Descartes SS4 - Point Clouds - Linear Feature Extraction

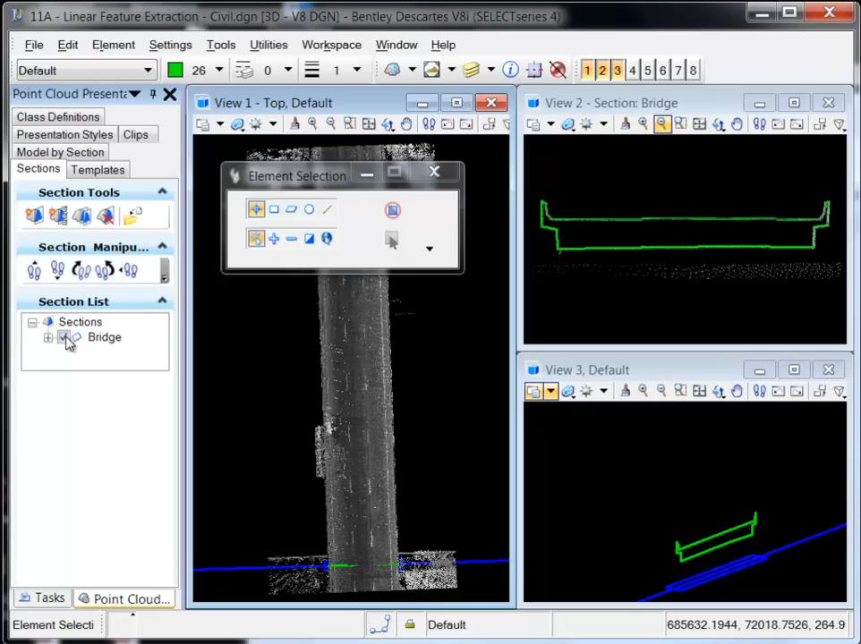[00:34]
In preparation for this example, a line string representing the profile of the bridge has already been created. This was done by creating a section through the bridge and then trace digitizing the resulting point cloud section. A template is a graphical object that is used to derive surfaces and edges from a point cloud. Templates are created from existing graphics such as line strings, complex chains, and shapes. Tools on the template tab allow you to define constraints which associates vertices to a master vertex. Constraints are useful when modeling a feature that is constant on one side and variable on another.
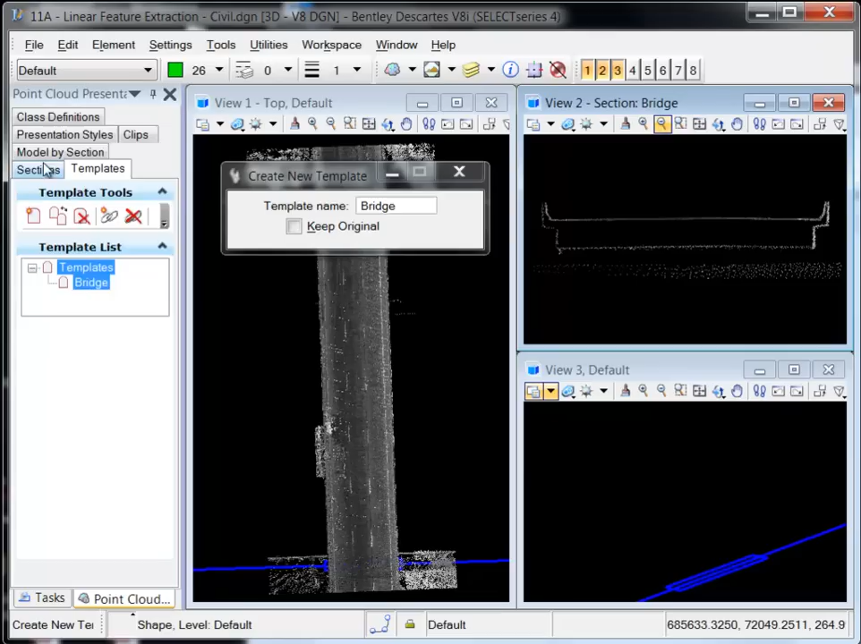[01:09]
For example, a road crown and crossfall which is constant and a ditch which is variable. The Model by Section tool makes a project which is used to create a 3D model from a template. Model by Section requires a defined template
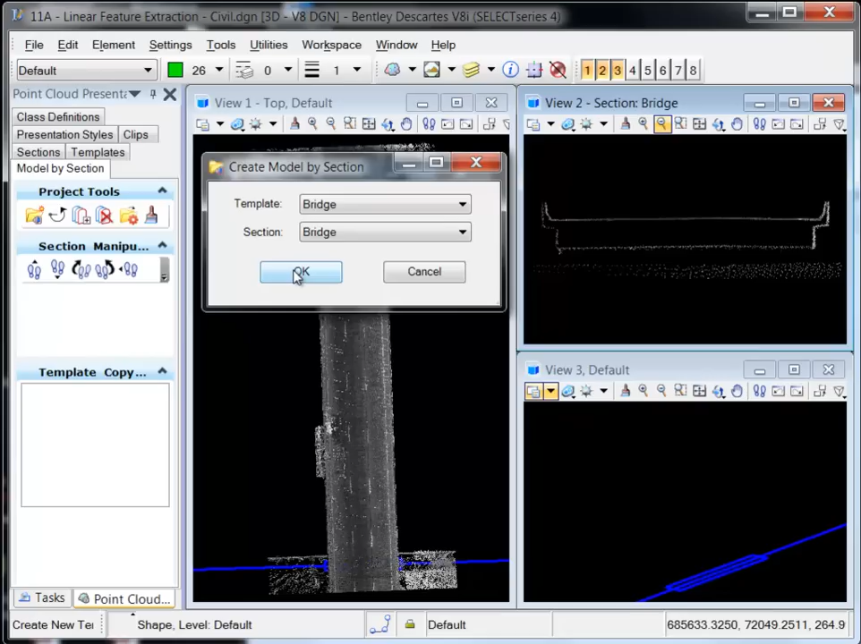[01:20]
from the template tab and a defined section from the section tab.
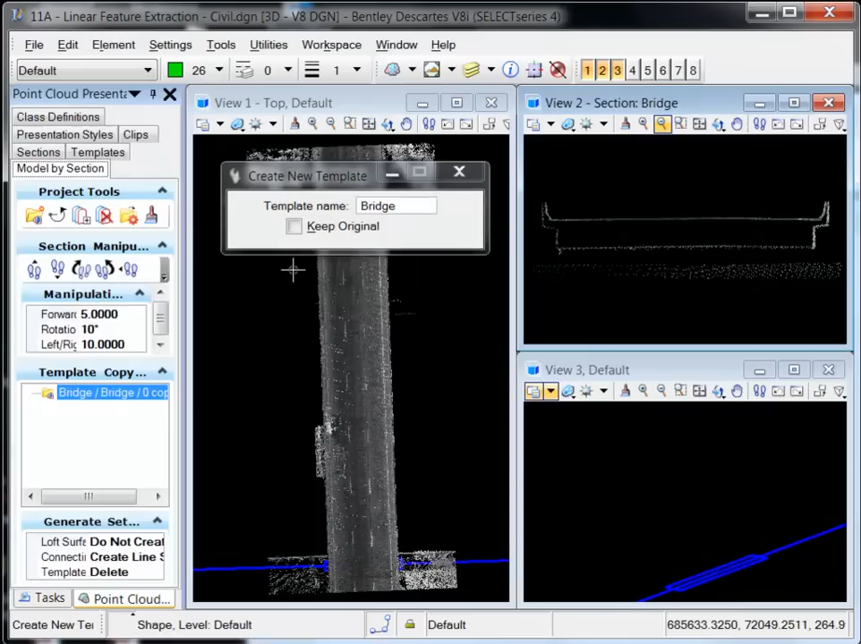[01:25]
The Append Template Copy tool places a copy of the template in the section view. It can then be moved into position and, if needed, the vertices can be adjusted to fit the point cloud section. When the template matches the point cloud section, a reset will automatically move the section forward and another template will be placed.
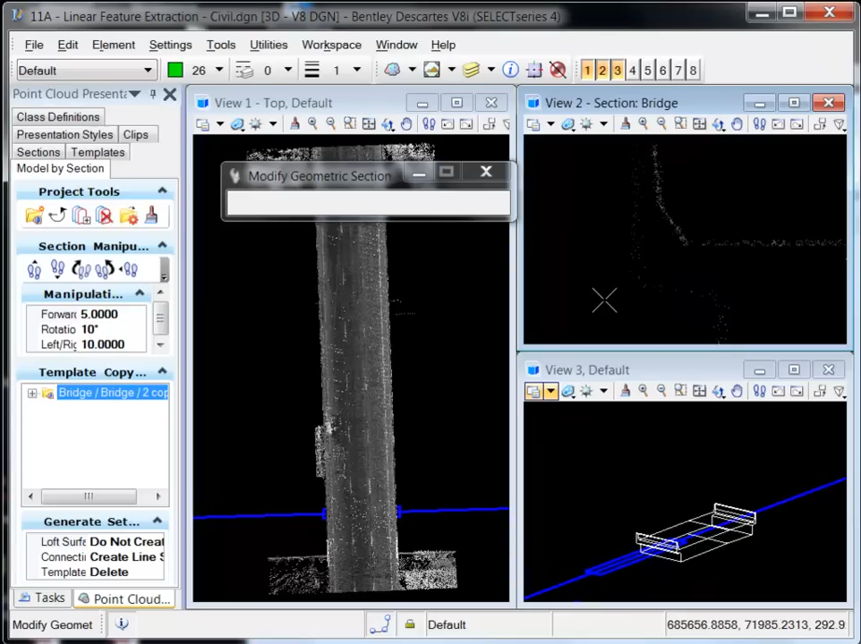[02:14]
You can continue adding templates in this manner until the length of the linear feature is defined. When enough templates have been defined, the Generate settings can be adjusted for creating the final output. Here, the Loft Surface and Connecting Lines options are defined for the 3D surface.
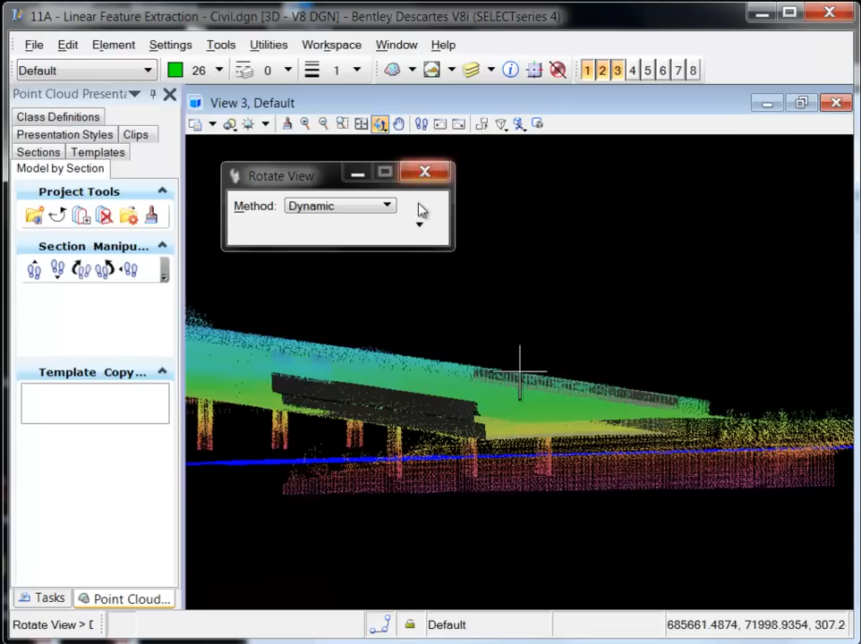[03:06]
And when the point cloud is turned on,
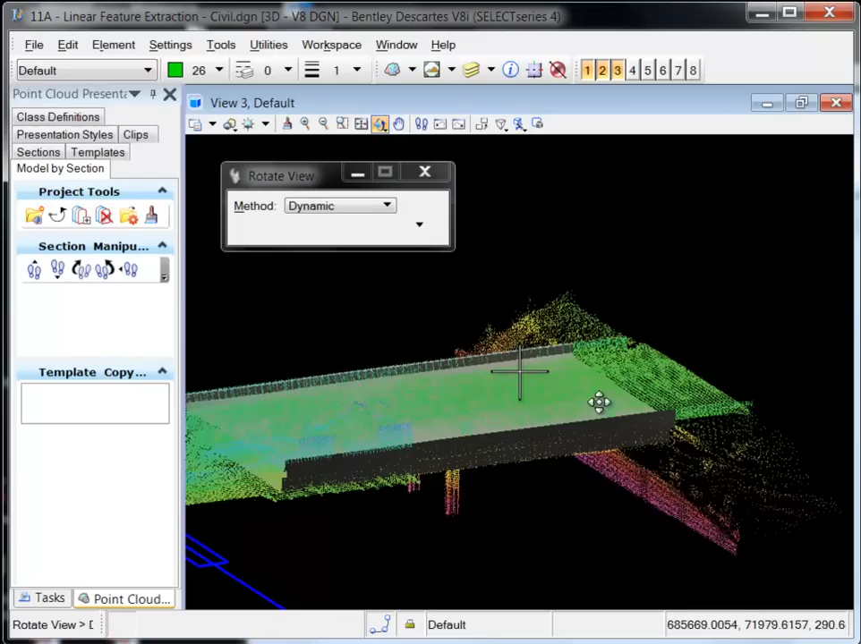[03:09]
you can see just how well the extracted 3D surface fits.
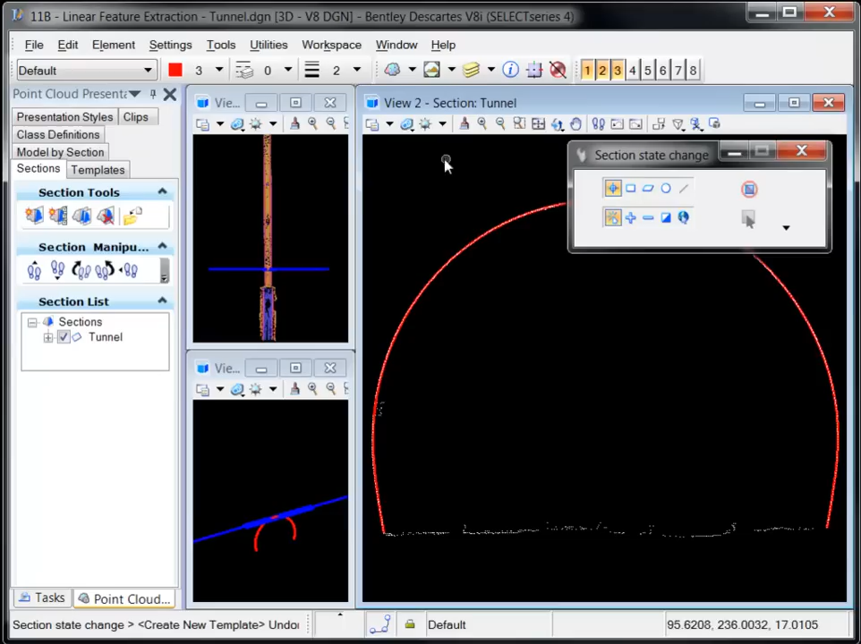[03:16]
Let's now watch how the Linear Feature Extraction tool is used to model a portion of this railway tunnel. A template is created from the existing profile element.
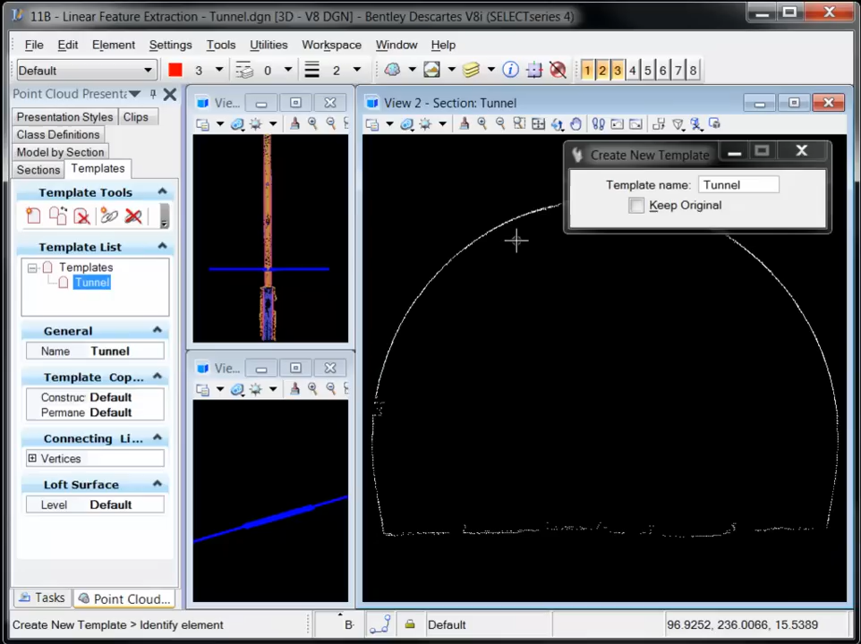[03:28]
A new model by section is created by selecting the existing template and section.
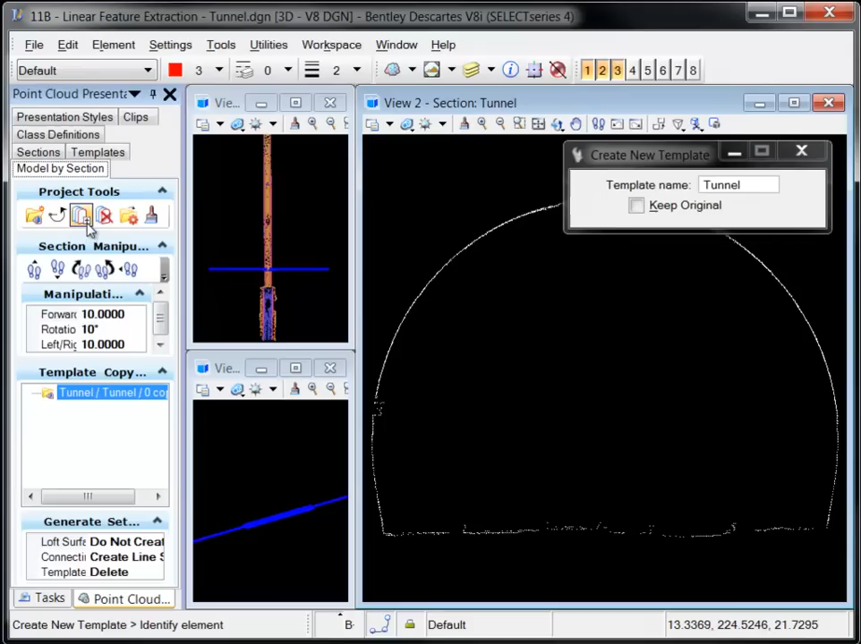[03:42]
A project is created and template copies are placed and adjusted to fit the point cloud section. Notice how the section automatically moves forward in the top view for each template copy,